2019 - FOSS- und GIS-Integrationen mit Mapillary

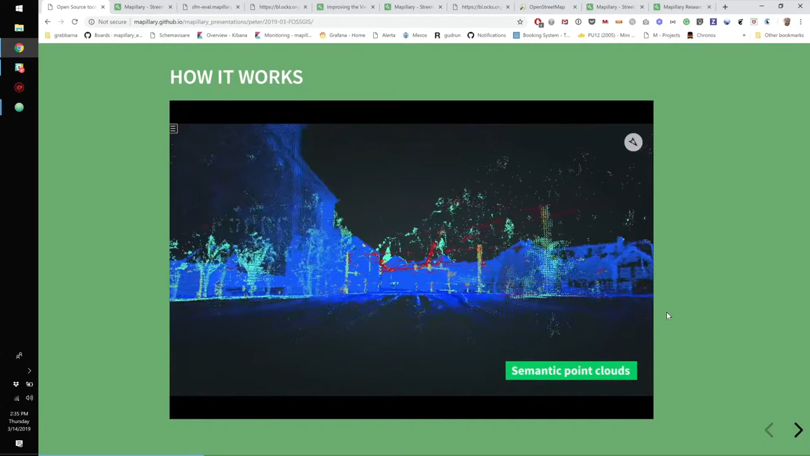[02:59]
Da machen wir 3D-Interpolierung von 2D und bauen dadurch dann Punktwolken auf, auf die wir dann die semantische Segmentierung anwenden und dadurch dann segmentierte Voxels kriegen im Grunde.
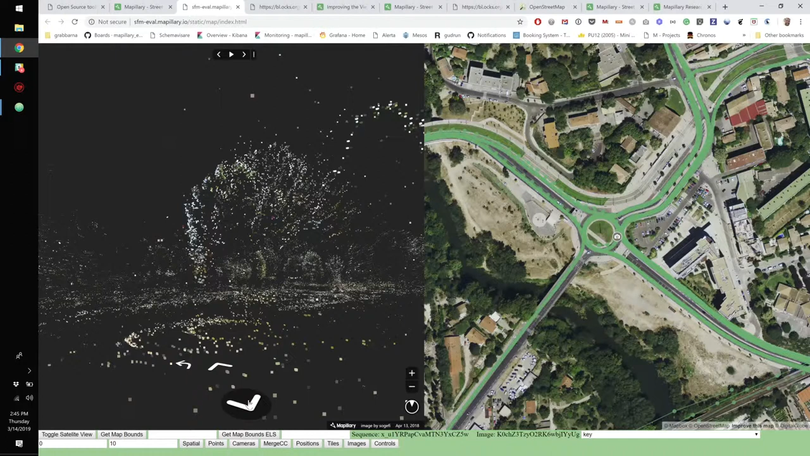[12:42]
Wenn man da so durchgeht, und da sieht man jetzt, da werden mehr Punkte nachgeladen, dass man praktisch sich durch eine Punktwolke bewegt. Das ist eigentlich das, was wir innerhalb von Mapillary hier, wo wir mit rechnen. Man kann mal gucken, ob man hier die Kameras auch einblenden kann. Aha. Die sieht man dann. Und ich kann dann auch vielleicht mal sehen, ob ich das Ganze gedreht kriege und hier reingehen kann.
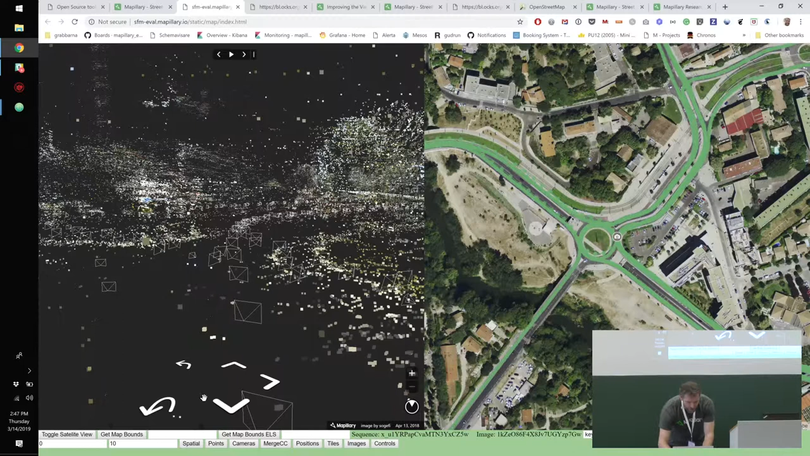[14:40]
Vor allem, wenn dann meinetwegen professionelle Leute dann eine 360-Aufnahme machen und dadurch im Grunde die ganze Punktwolke verankern. So sieht das ungefähr aus. Ich glaube sogar, man kann, normalerweise ist hier sogar noch eine Kontrolle drin,
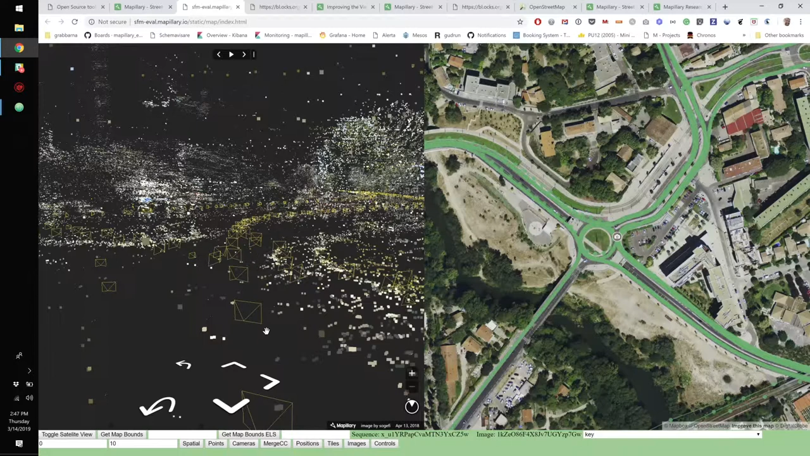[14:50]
wo man sieht, wie weit wir die Originalposition korrigiert haben, um zu einem guten Ergebnis zu kommen. Wo man dann sieht, wie stark das sozusagen sich verändert hat.
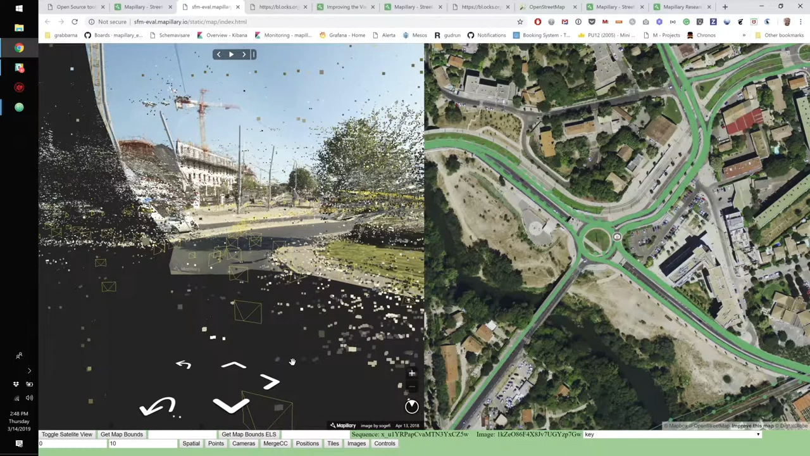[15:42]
einfach in den 3D-Raum sozusagen reingefriemelt werden, die dann so kommen. Also zum Beispiel die Bildebenen, da die ja unterschiedlich tief sind,
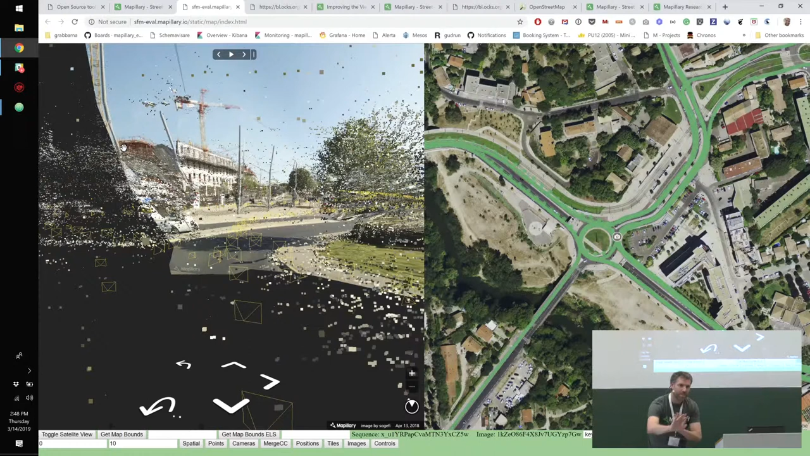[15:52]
sehen praktisch nur so wie ein Bild aus, wenn man auch auf der Kameraposition steht. Ich muss mal gucken, ob ich in die reingehen kann hier. So.